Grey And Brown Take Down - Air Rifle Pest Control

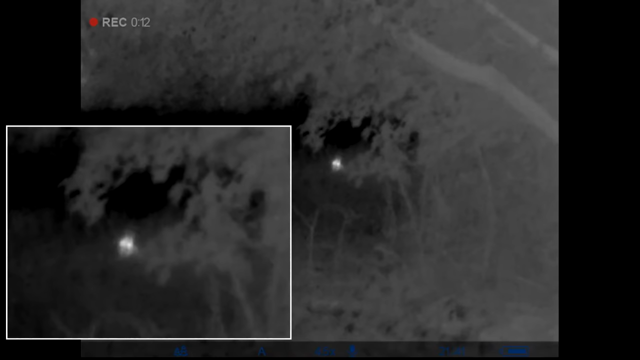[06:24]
Watching it. Okay I've just arrived up the dairy farm. I'm going to have a look around. There's still a bit of daylight around. So I'm going to have a look around.
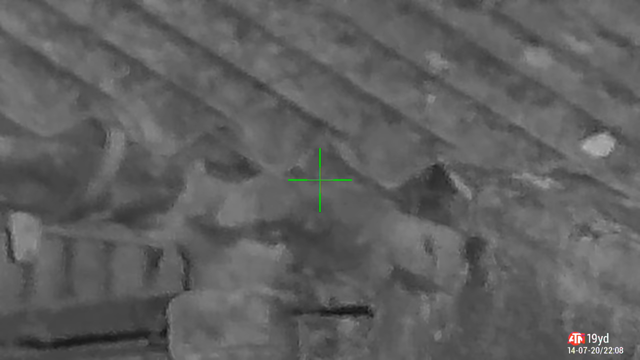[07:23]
So he will hold him with the Hades. That's finished him off. That's completely ruined his day.
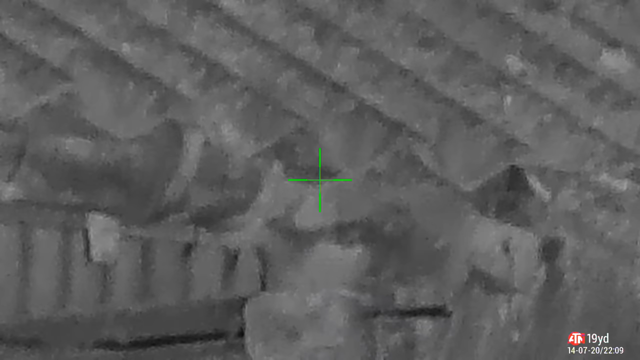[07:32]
I walked just round the corner. And I spotted this one on the back of the cattle barn.
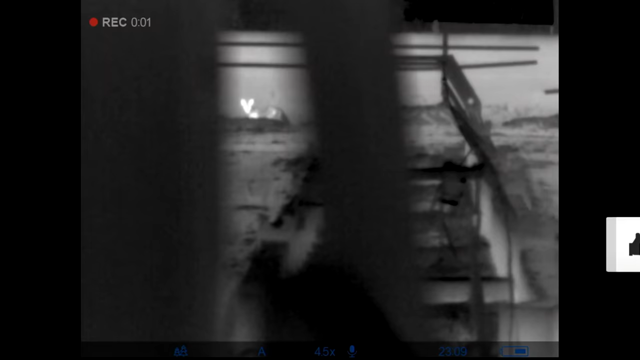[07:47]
It was starting to quiet down quite a bit. And I realised why.
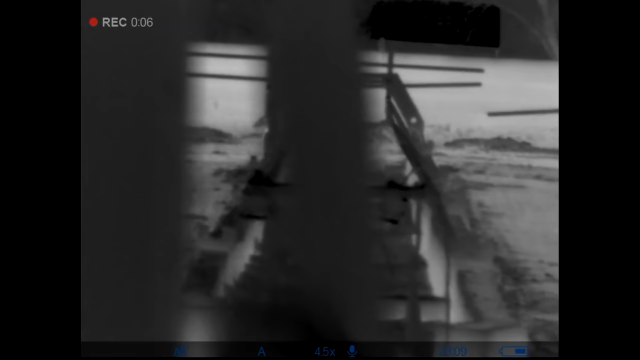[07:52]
Look at these. Little sods.
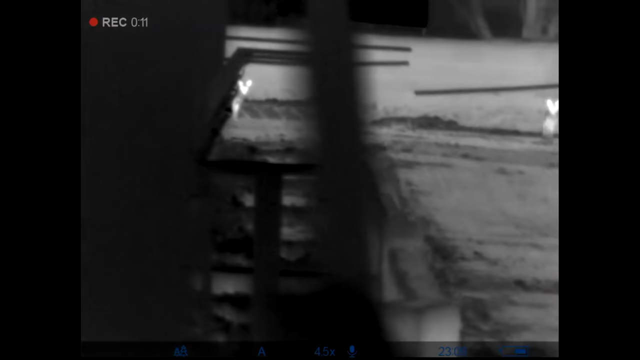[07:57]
They're wandering around. Right in the area that I'm going to be shooting.
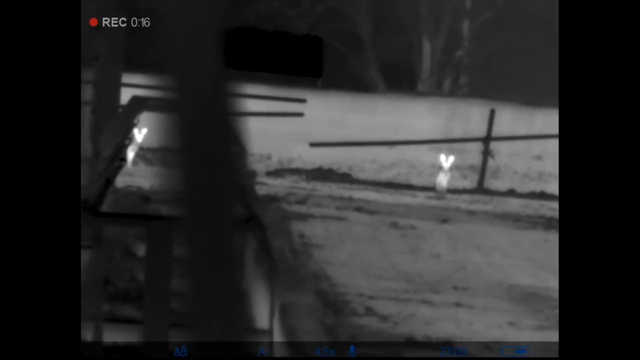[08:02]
And scaring all the rats off.
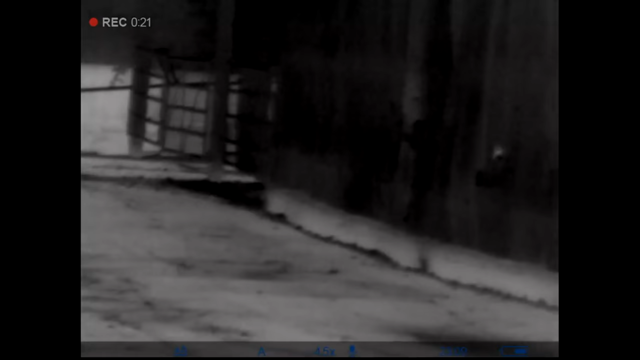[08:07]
Someone needs to get up there with an HMR I think. Sort them out. They're my rats.
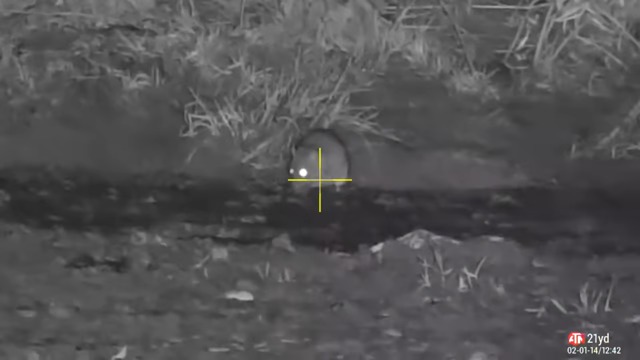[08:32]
The rest of the shots are taken around about the back of the farm here along this roadside. Seem to be a little bit of a rat superhighway. Here's the second shot of the evening.
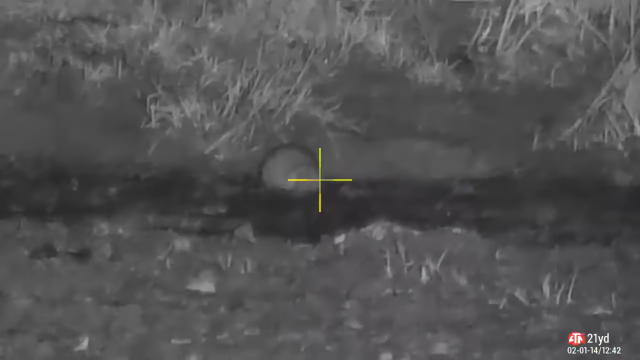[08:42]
Knocks him straight down. And I thought I was going to get a third on his buddy. But he does a runner. He's not waiting around. He wasn't staying to watch his friend do the disinhibition dance.
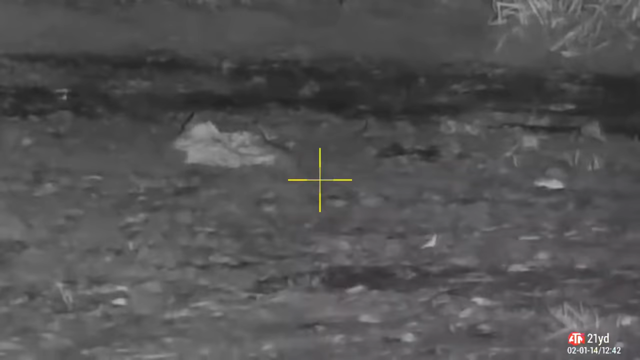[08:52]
That's nice. Remember he is dead.
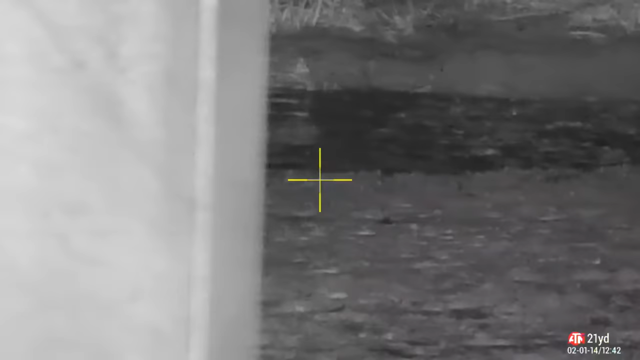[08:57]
The random fang of the nerves is kicking his legs and thrashing his tail. Quick scan around before I move on. Just on the little hill.
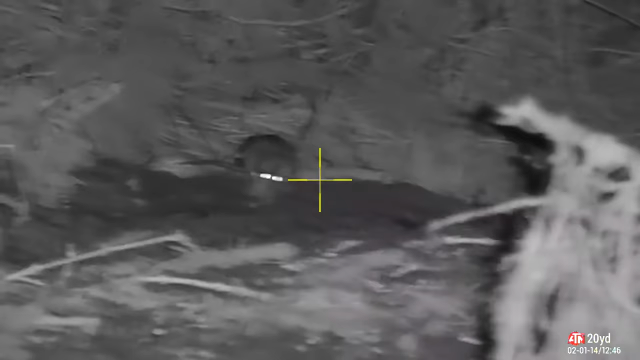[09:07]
Off to the right hand side. I spot this chap. Now he's having a good sniff around. I'm not sure what he's after.
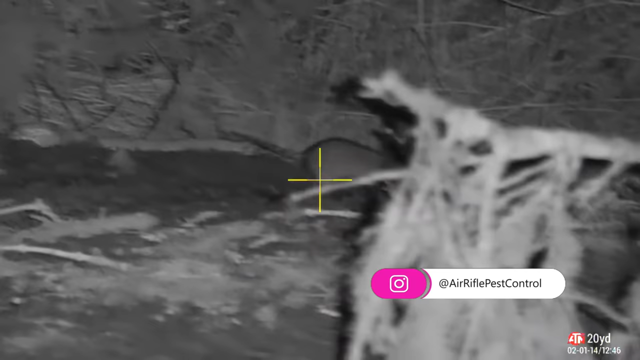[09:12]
Free feeding most likely. Disappears behind that tree little sod.
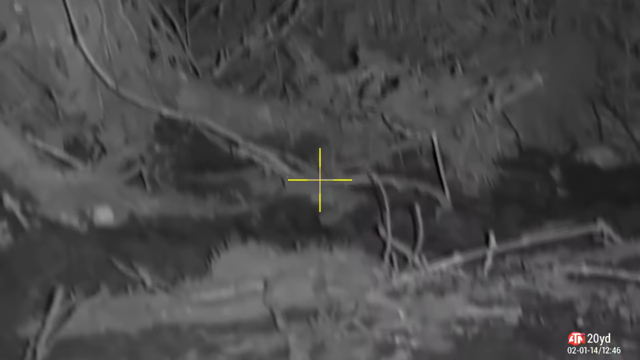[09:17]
Short time later though.
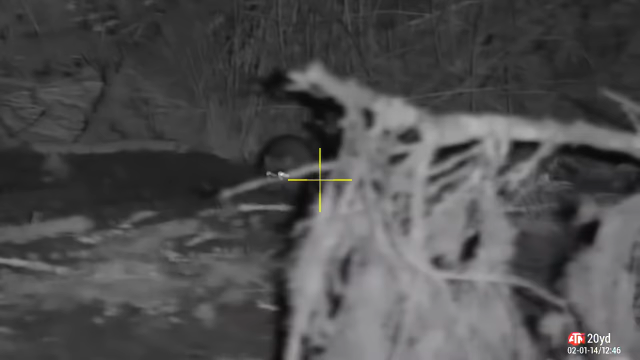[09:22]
He shows his scaly tail. Those two beady eyes in the infrared. Just what I want to see.
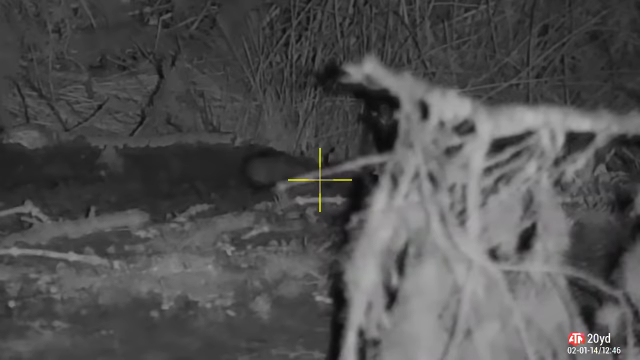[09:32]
So I know exactly where to put the pallet. The helicopter tail tells me that was a good head shot.
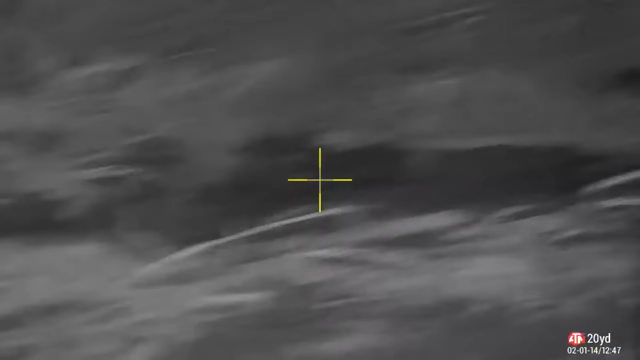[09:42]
Now just to the right hand side over that little brow of the hill.
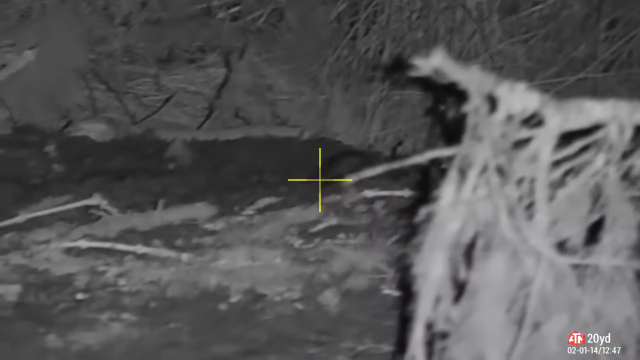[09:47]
I had a look up there with a thermal.
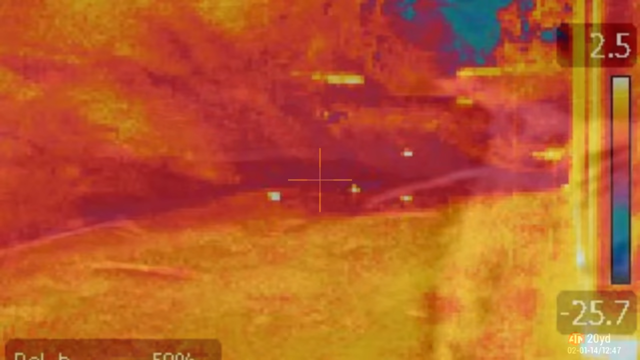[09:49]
And I spotted all of this.
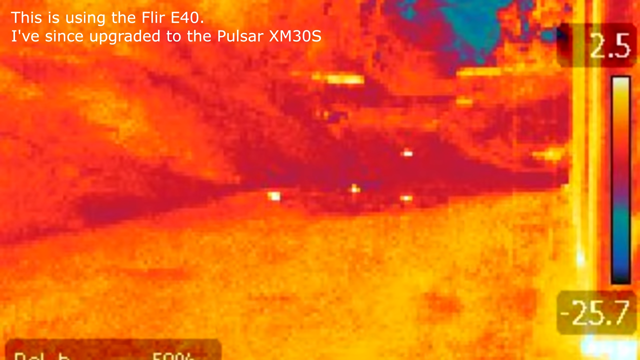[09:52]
Now those little dots you see in there. Rat heat signatures. So each one of those is a rat.